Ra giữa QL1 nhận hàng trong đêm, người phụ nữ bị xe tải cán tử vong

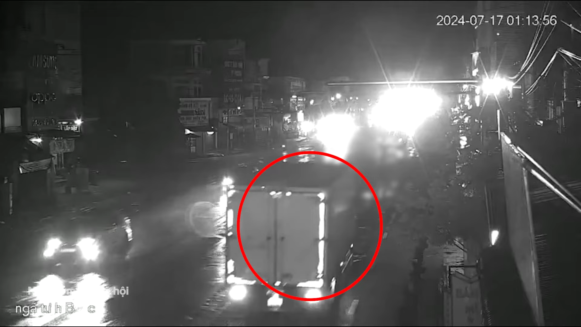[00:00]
Ra giữa quốc lộ 1 nhận hàng trong đêm, người phụ nữ bị xe tải cán qua đời.
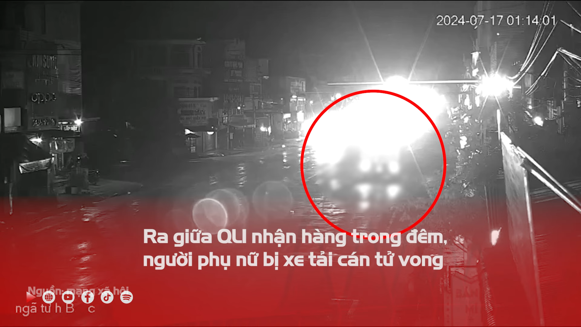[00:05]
Ngày 17 tháng 7, đại diện đội cảnh sát giao thông công an huyện Mộ Đức, Quảng Ngã X cho biết dặn sáng cùng ngày trên quốc lộ 1,